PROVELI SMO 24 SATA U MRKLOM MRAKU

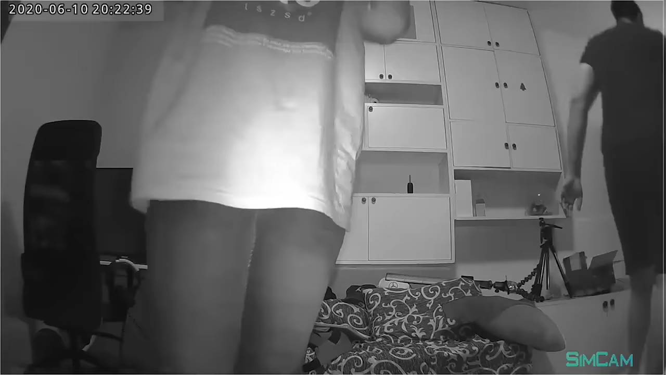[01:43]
Ova kamera funkcioniše sa infrared zracima. Znači ono svetli svetlo sad na mene.
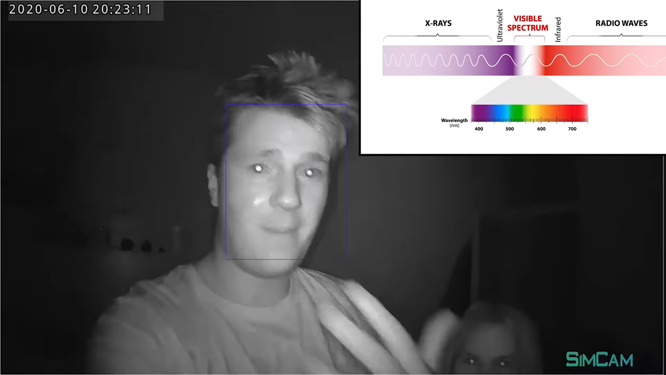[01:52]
Mi sad vidimo samo neke crne lampice. Ono svetli svetlo na nas, a mi očima ne vidimo te infrared zrake, međutim kamera može da vidi i zato vi dobijete čistu sliku dok mi ono izgledamo kao slijepci, ne znam da gledamo. Ajde uradimo tipa neke jednostavne stvari, popijemo čašu vode.
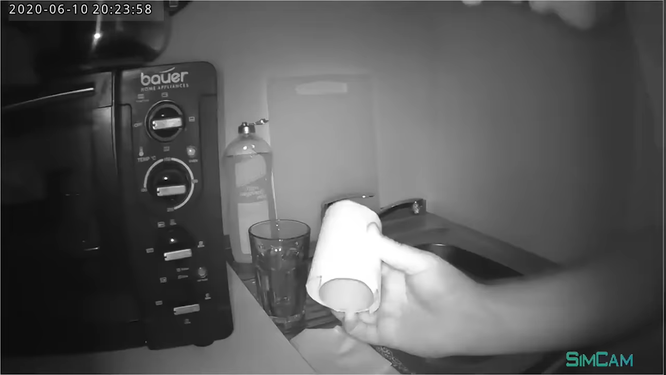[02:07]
Čaš. Nema nijedne čaše? Mislim da nije. Ima, evo jedna.
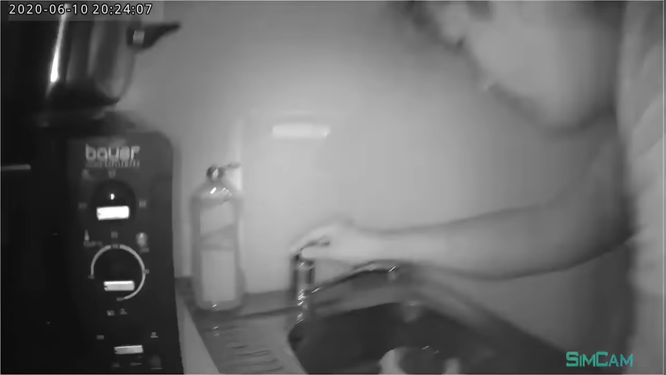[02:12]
Mislim da je ovo, jedno dobro što vidim samo kameru, da mogu gledati kameru. Ovo je dobar test zašto znam da ćemo preživjeti jer dovoljno sam da pijemo vodu, ne moramo čak i da jedemo. Ne, zašto ne? Jedno.
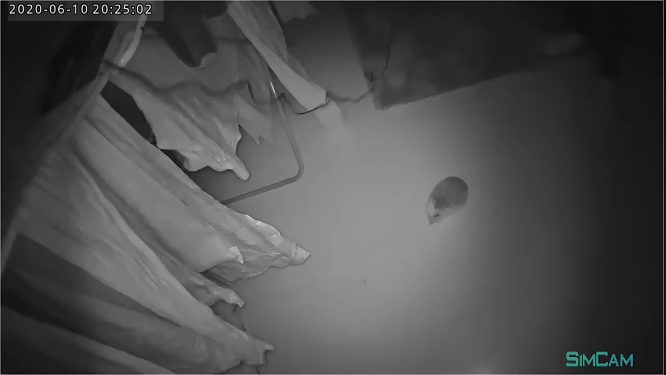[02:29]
Vidim. Kažem, brate, ja mislim da će me probuditi. U mrkom braku. Znači, spavat ćemo cijelu noć i probudit ćemo se ujutru. U mraku. Da. I onda ćemo cijelo dan biti u mraku do uveče i to je kraj 24 sata, ali tako?
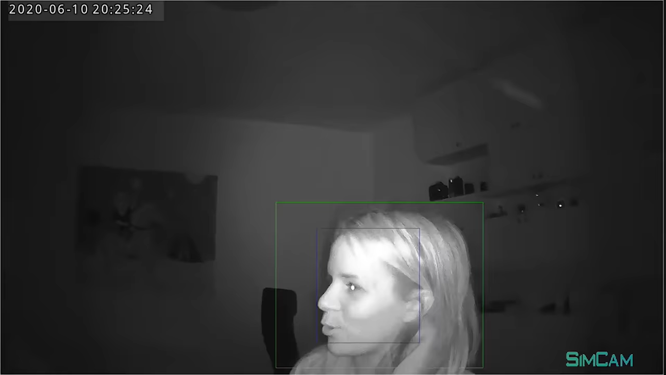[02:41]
Ajde, brate, znači mi ćemo probuditi, ovo će biti najrealniji klip na kanalu, 100%. Pa vidiš sve ovakove tačke svetla. Da, to neću. To sve moramo da prekrijemo s nekom trakom ili s nečim. Utih tu tesatura, svijetli laptop.
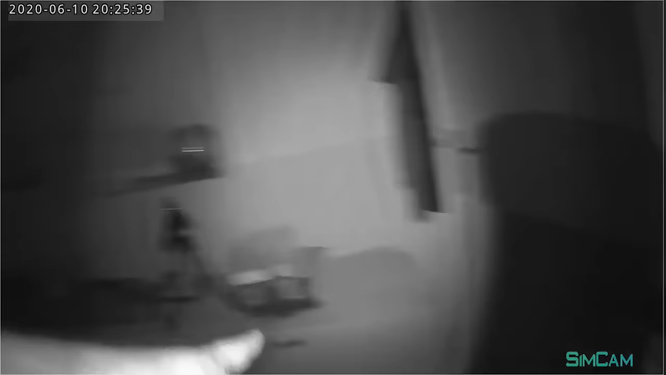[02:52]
Sve to moramo da pogasimo i sklonimo. Snimak baš nije idealan, ali radi posao. Sada, plan je da kupimo hranu i plan je da zamračimo prostoriju što više.
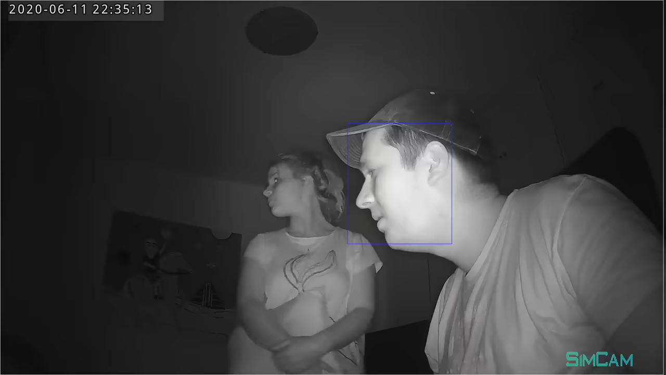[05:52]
Ujoj, ti ispored mene. Da, dobro sam. Ajoj, brate. Gde ti glava?
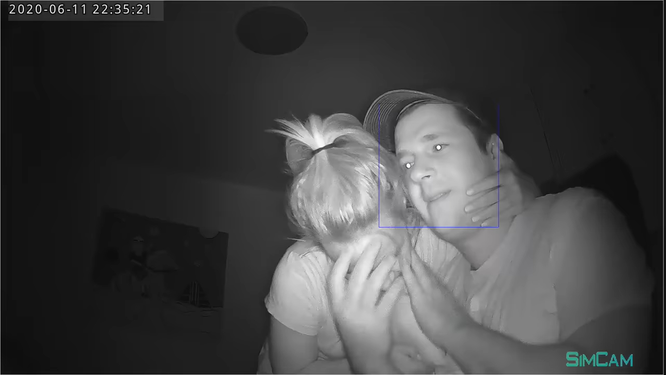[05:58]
Šta da držiš u ruci? Fuj, šta da držiš u ruci? Kjera, držim ja se bude ti. Jako mi je trip. Ne znaš što se okreće mi, nijem osjećaj za prostor. Nego ti nijaš osjećaj koliko šta daleko od tebe. To mi nekako fali. Što je da sto? Ja sto tu negde, tu je frižider.
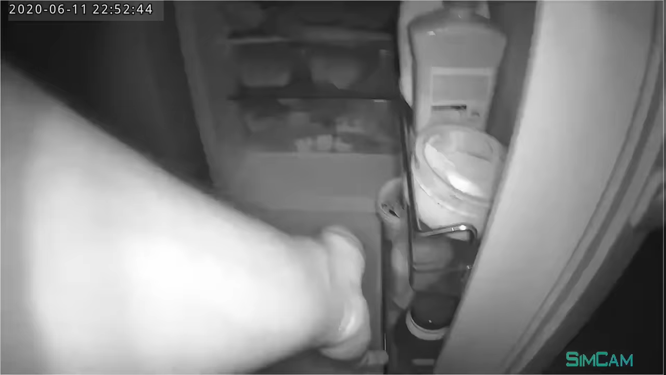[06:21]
Sad tu negde ko je? Ovo je čak ono s tim po čepu. Kolino je. Ovo si dobro uhvatila, brate.
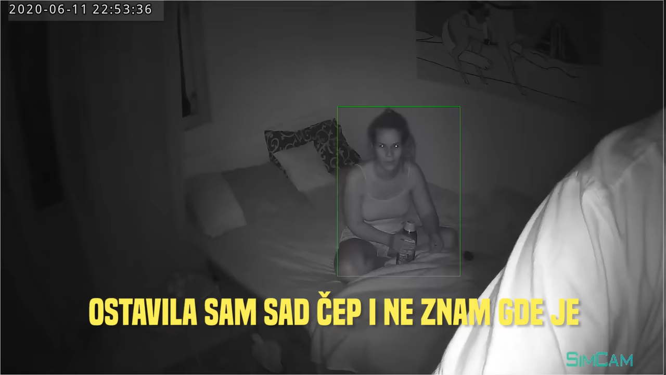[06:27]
To se po čepu ne znam gde je. E me lažiš.
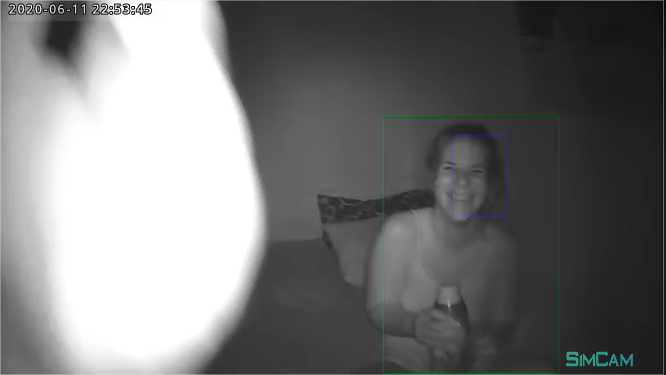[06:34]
Šta, o čemu vam mišljao da ispuštaš stvari da ne znaš gde si ih spustila?
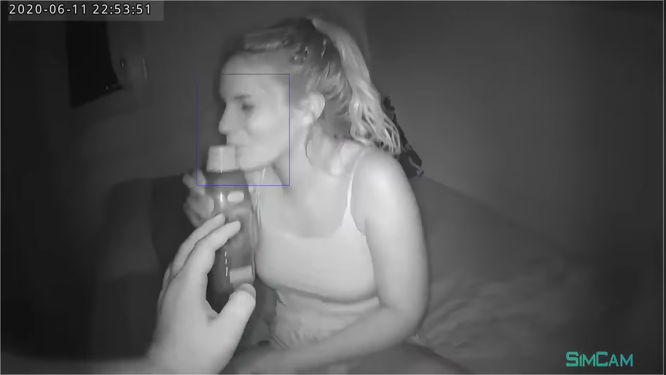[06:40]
Izvini. Pitam, e me zesaš? Stvarno si spustila čep. Evo ga.
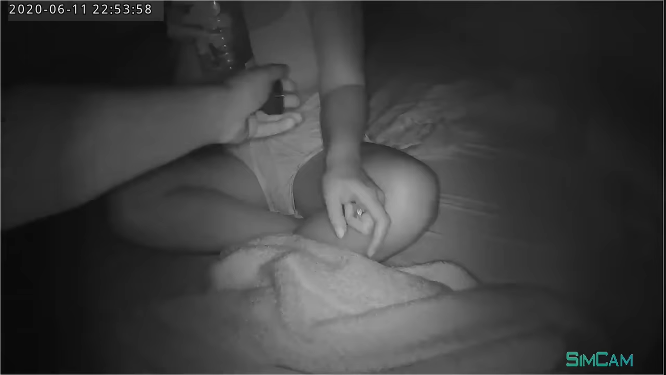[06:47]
Drži. Drži čep.
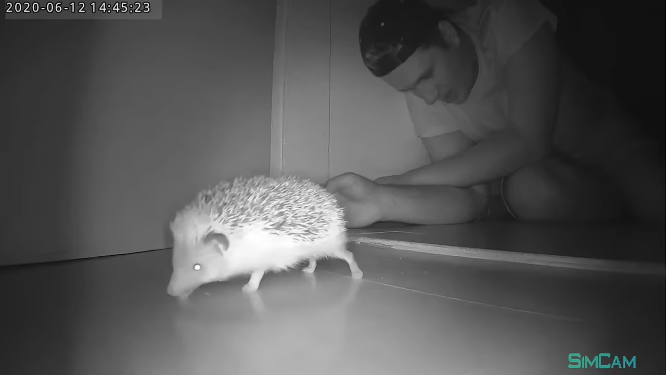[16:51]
Evo pojeli se. Pjudi. Cica mi to. Gdje si, Pjudi? Jako me zanima da li lik sad stvarno vidi, brate. Kao njuška dve vide. Sto posti i odčarao. A tebe ostati. Našao još jednu hranu, brate. Ti tako brdaš imao? Skače, brate, lik. Pjudi. Ljudi!
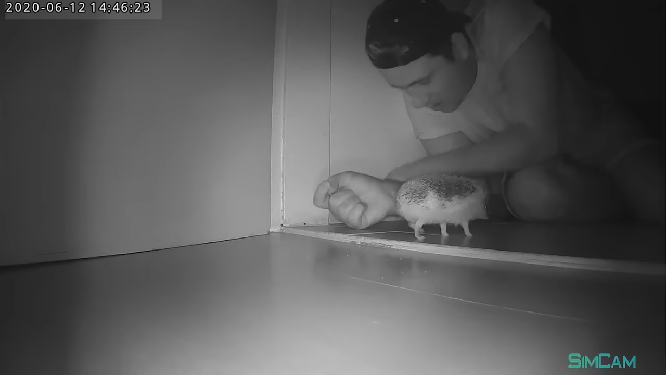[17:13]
On bolje vidi od nas, ali nema šta da vidi kad nema svetla, brate. Ljudi!
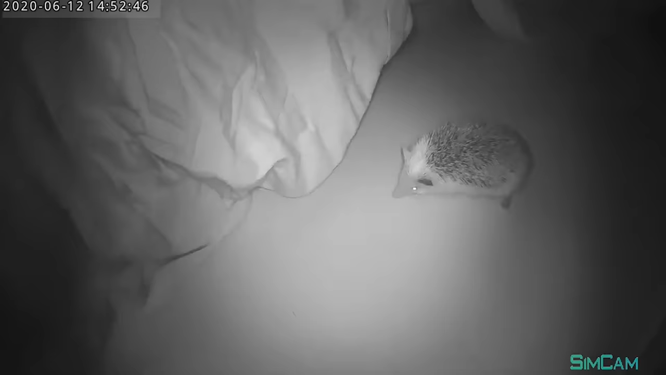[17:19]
Tu on?
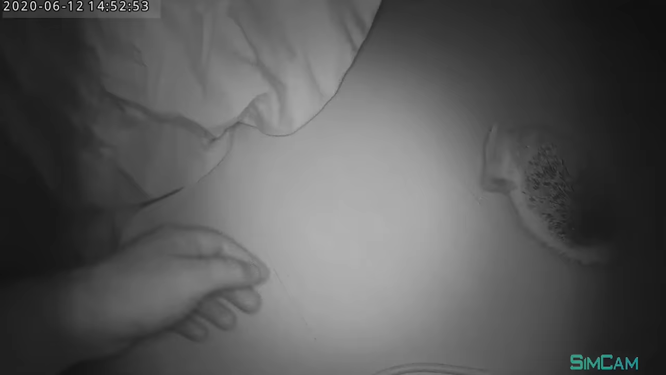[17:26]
Nije, tu on pa je. Tu i ne. Nemam pojma da li sam ga uopšte snimio, nadam se da jesam. Hoćemo ga vratiti, ne znam. Hoće ga vratiti, ja neću, ja ti pa ja ću ga sad